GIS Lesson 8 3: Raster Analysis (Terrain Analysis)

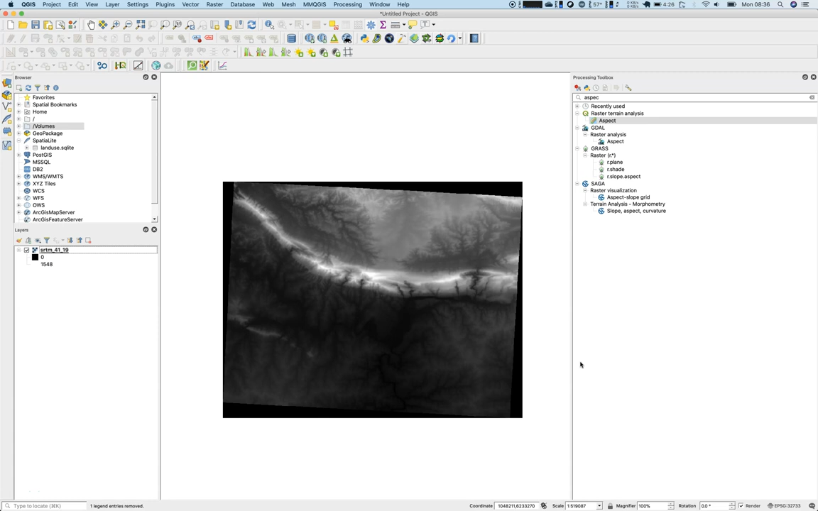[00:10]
Hello and welcome to lesson number 8.3. We will talk about RAST analysis in this slide. So for RAST analysis I have already opened up and loaded the SOTM data set that comes along with the QGIS and exercise data and we will start off with an analysis
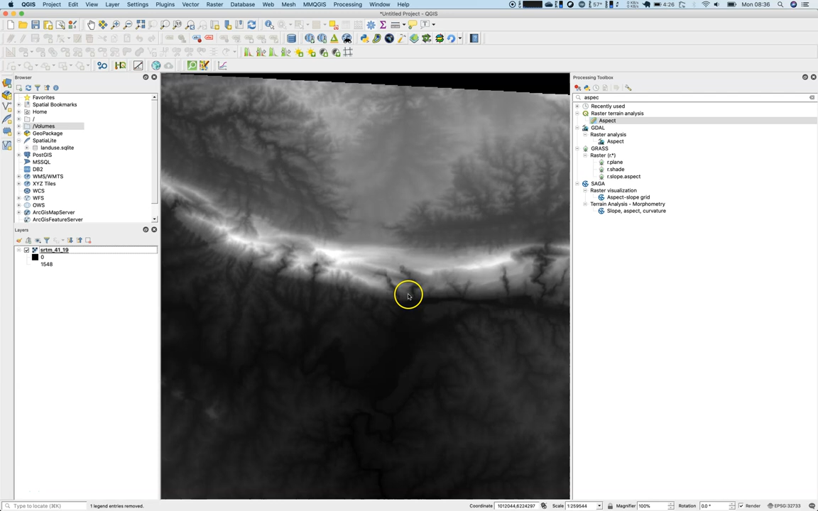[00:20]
that's called Hillshade which gives us a quite good 3D interpretation of the SOTM data set here in this case. So we'll go to the processing toolbar and say,
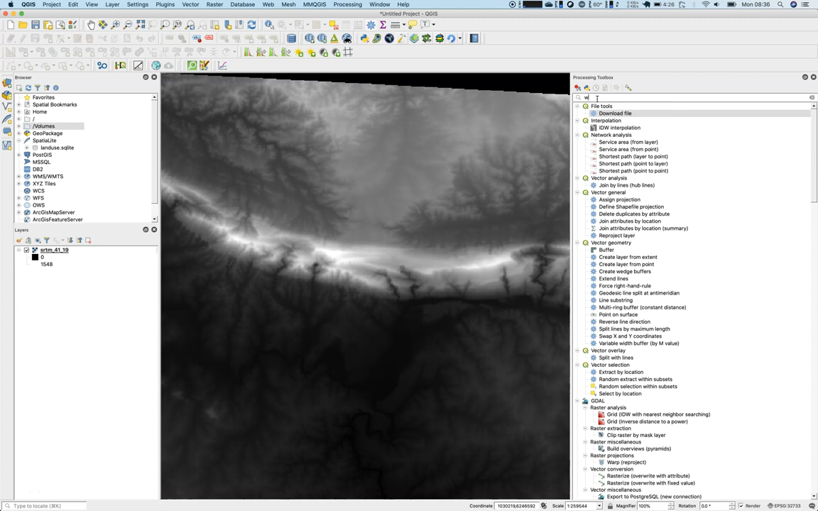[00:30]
well, Hillshade, there it is, it is under RAST terrain analysis. We will use a z-factor of 1 because we will not over exaggerate the terrain.
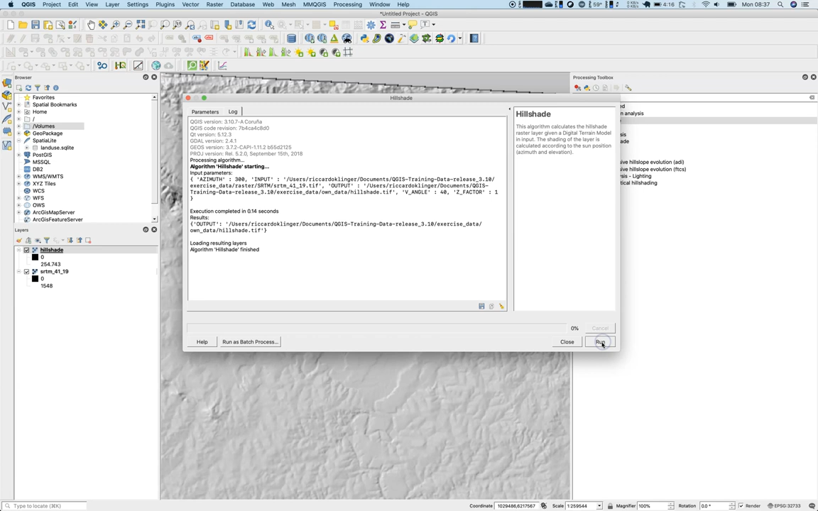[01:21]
So go and run, close this. What can we see now?
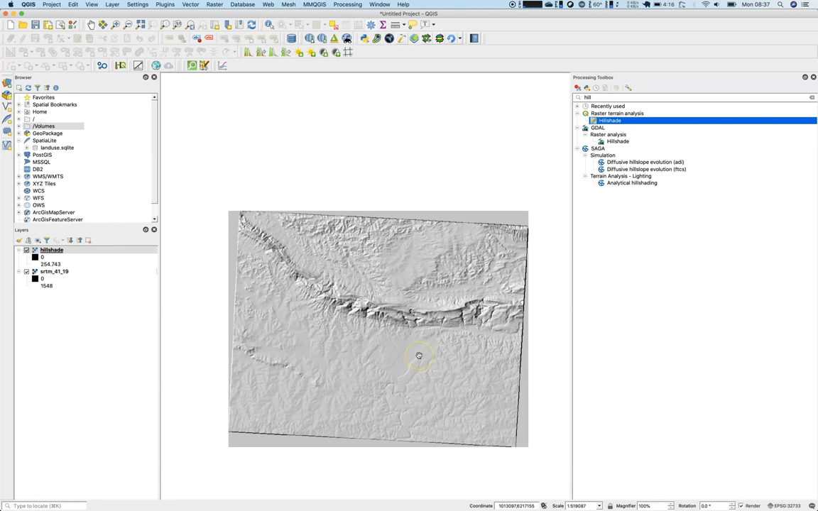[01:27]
Well, the Hillshade and this gives
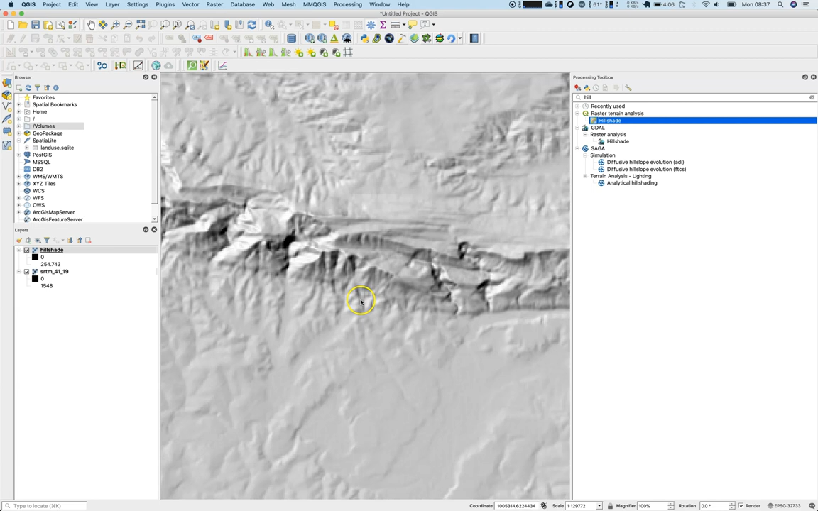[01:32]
us somehow some plastic of view of the terrain but let me show you one example where it really brings us further. So we'll go with the SOTM and we will use the single blend sort of color. Let's go with the, why not? Let's go with the color address.
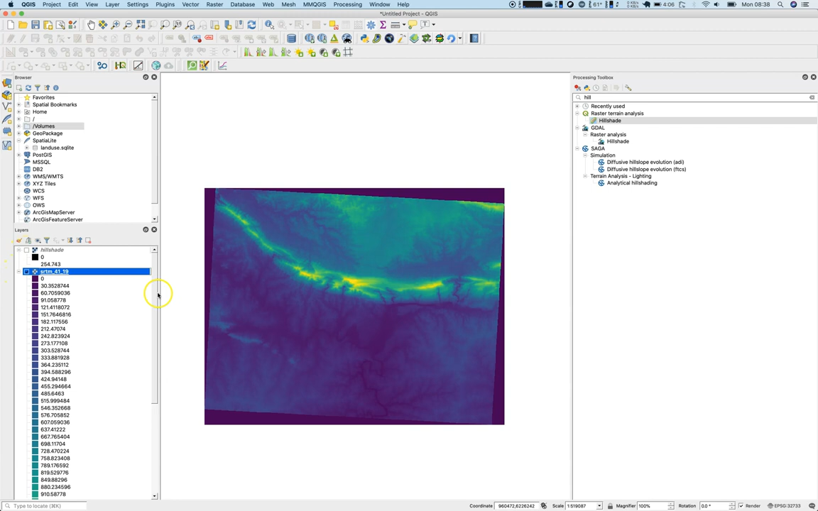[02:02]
And now we have a color scheme that is quite diverse but once we, putting the hill shade on top of it with different transparency,
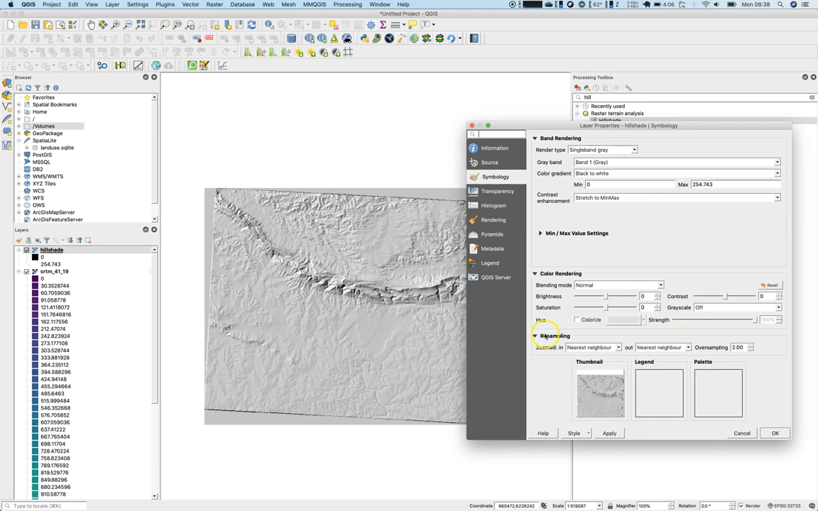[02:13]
we get quite a good idea about the topography and what is looking into what direction. By saying so, the direction of the slope is always of importance in terms of weathering. So if you have erosion problems in your area, it's always good to have an idea, okay, what direction which orientation has a slope.
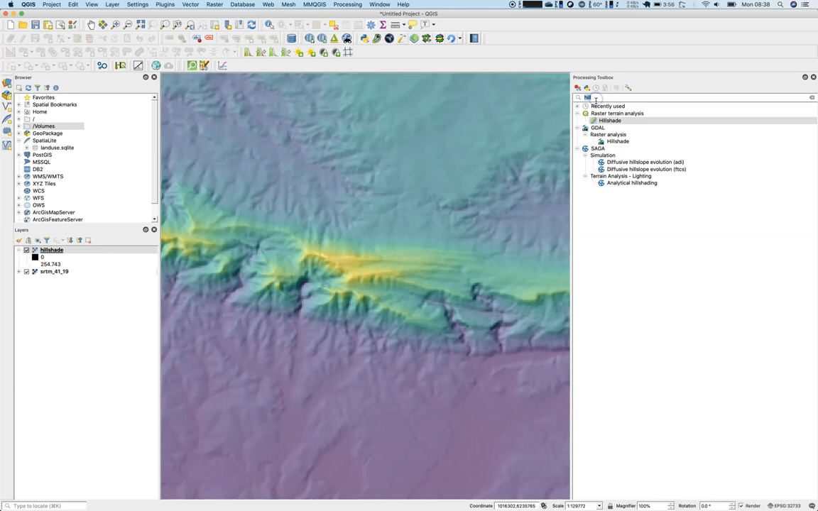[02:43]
So is it facing north, south and so on. So therefore we will use the aspect function in the rest of the terrain analysis.
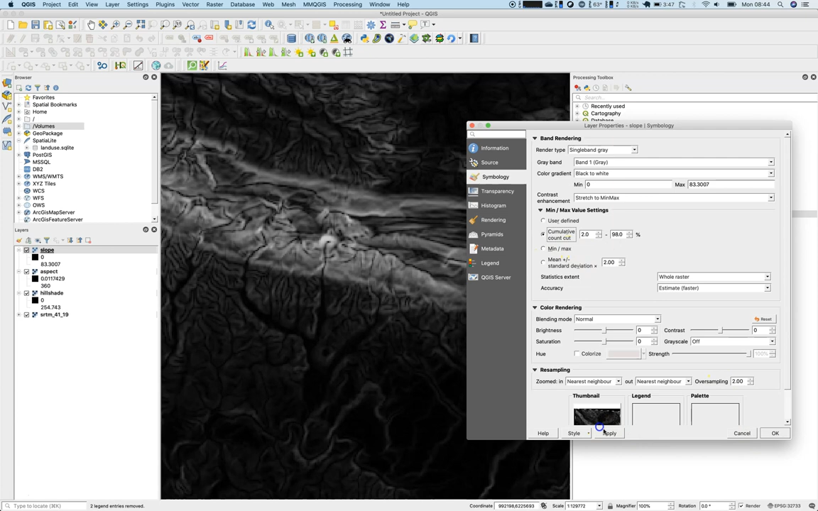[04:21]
And you use a minimum maximum stretch of 2%. Apply. Now it looks much better. So there are slopes that are quite steep. Here with 40 degrees. 24 degrees and so on. But this is already one step beyond just looking at an SOTM, right? So now we have an idea about the slopes. We have an idea about the aspect of a
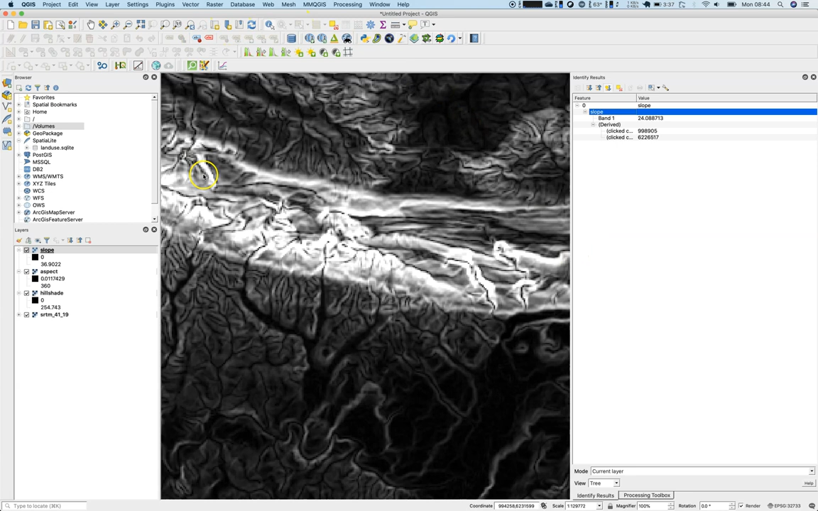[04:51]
slope and we can create stunning 3D images already using the hill shade and the underlying SOTM data.
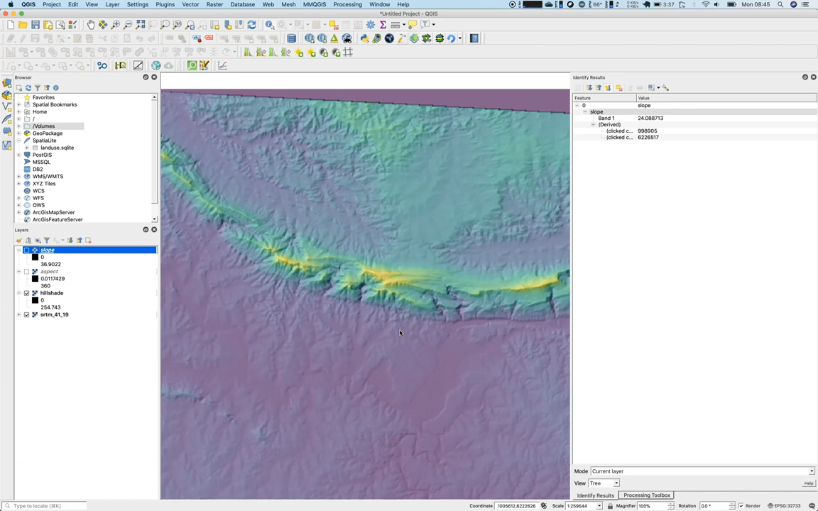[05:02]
As said, the aspect gives us all the directional information we need. But what about identifying only northern facing slopes? So we will work with the raster calculator. Therefore go to raster calculator. First of all, we will take care of the aspect.
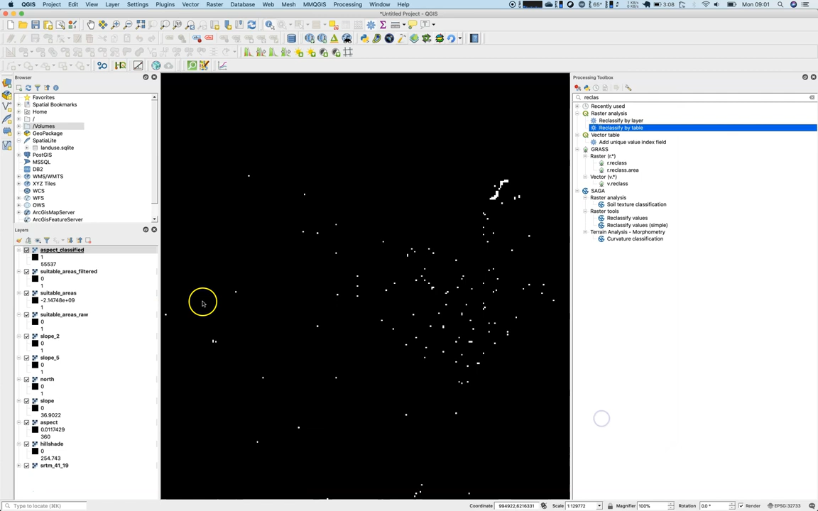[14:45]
Now this looks odd, but why is it so? Because of the representation again. So we have the maximum of 55,000.
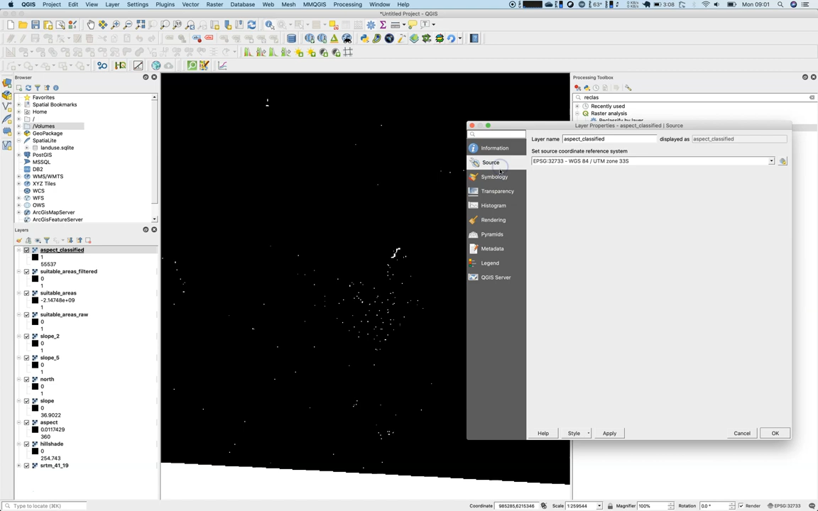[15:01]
This is not usable at all. So let's have a look here on the stretch to min max.
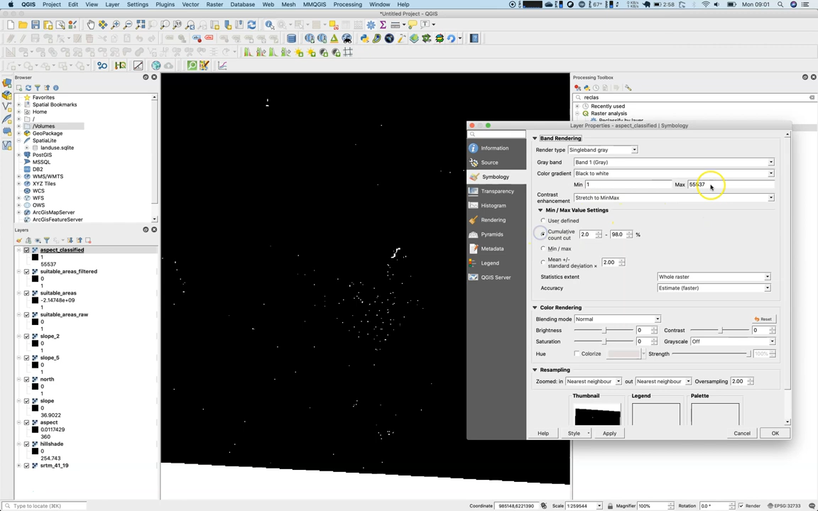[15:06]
Or let's override it by hand. One and four. So these are now the four values. So we can also check with the identify tool. We have four, one, three. You know, you might remember the histogram function. Once again, we can calculate the histogram. If it's not there already, seems like it is there already.
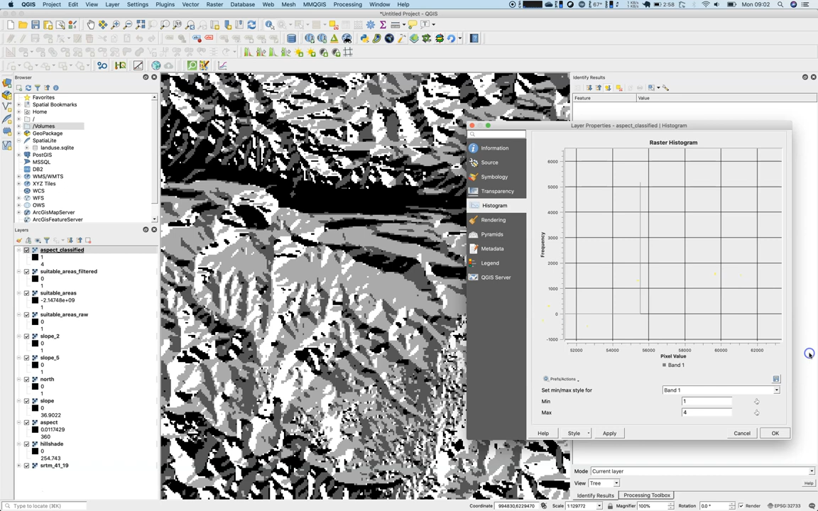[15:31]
And those 55,000, what are those values, right? So there are quite a few of them. Let's have a look. I suppose. Yeah, this is the bounding rectangle value. So we can once again go here, go to the symbology of the transparency and define a transparent or define a no data value, which is 55,000.